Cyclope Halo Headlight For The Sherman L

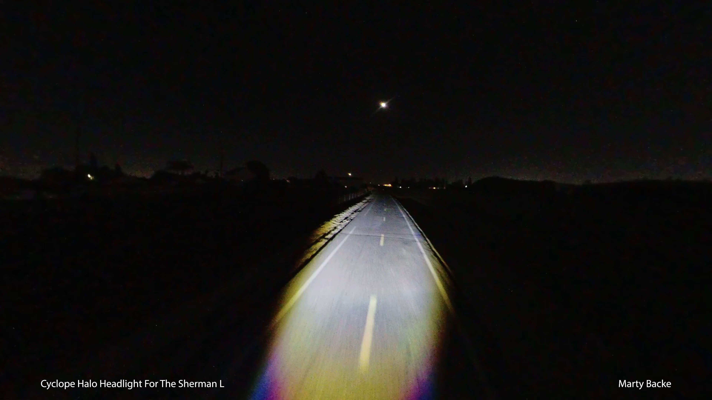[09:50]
All right, I am on the river trail. The low beam is on. Now this is a problem really with all lights, particularly headlights, which are shaped like this,
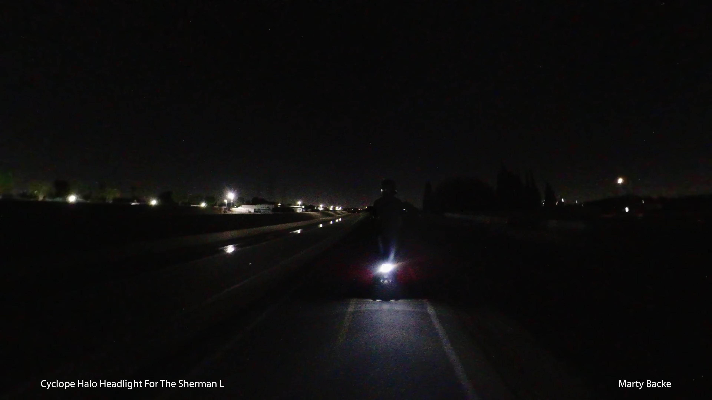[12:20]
Might be good in maybe some of my mountain rides where it'll light up the walls of the surrounding mountains. But in terms of the road ahead, I think the low beam is plenty. And it's very bright. It's definitely it's shaped, it's more focused, there's less spillover. And I think I definitely, like I do with all my night rides,